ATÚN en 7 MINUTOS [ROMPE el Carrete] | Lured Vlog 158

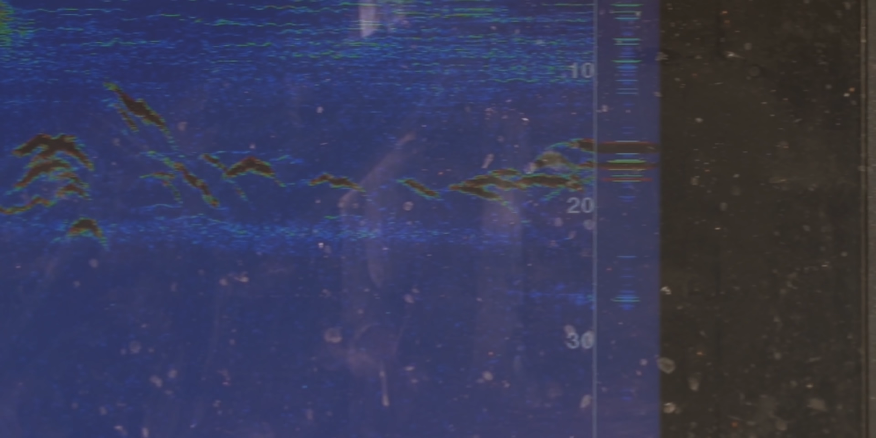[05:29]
Está cambiando el viento ahora, justo acaba de entrar sí, del sí, sur. Sí, tienes razón. Uy, había una ceba en 10 metros, eso está alto, alto ya, ¿eh?